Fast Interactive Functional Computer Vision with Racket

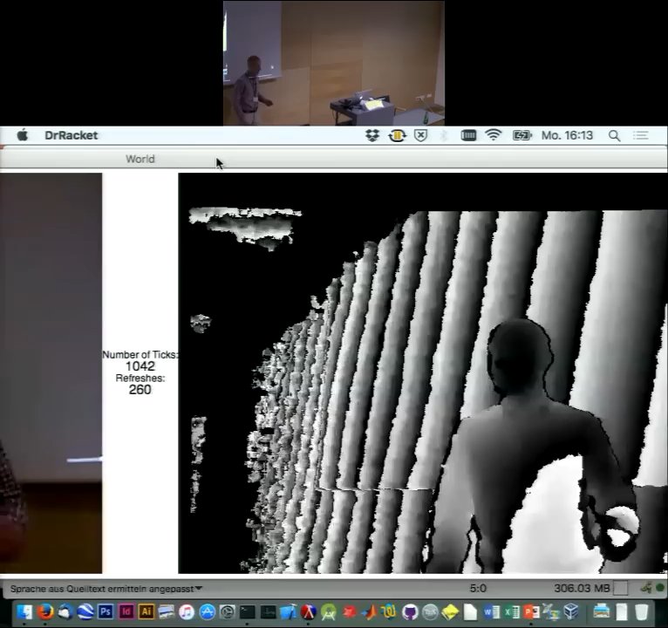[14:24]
So there is one overflow each 25 centimeters just due to scaling issues. And that's why you see this sine gradient and me approaching here.